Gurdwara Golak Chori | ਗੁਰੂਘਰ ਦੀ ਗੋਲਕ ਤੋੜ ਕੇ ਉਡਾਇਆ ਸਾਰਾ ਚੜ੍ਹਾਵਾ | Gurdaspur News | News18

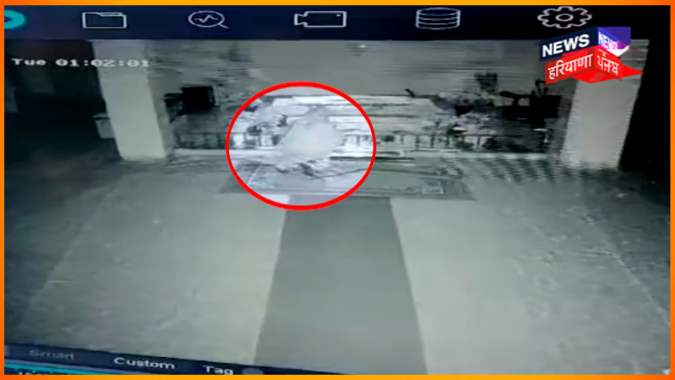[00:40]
समणे आया जित्थे की एक गुरु कार्णू चोरां दे वलों निश्याना बनाया गया गया गोलक तोड़के उस दे विच जो पैसे पैसी उना नू उड़ा दिता गया ते क्या जा रहे है कि चोर दी तस्वीर सीसी टीवी दे विच भी कैद हुई है मैं इस गुर्दुर साव ग्रंट सेंग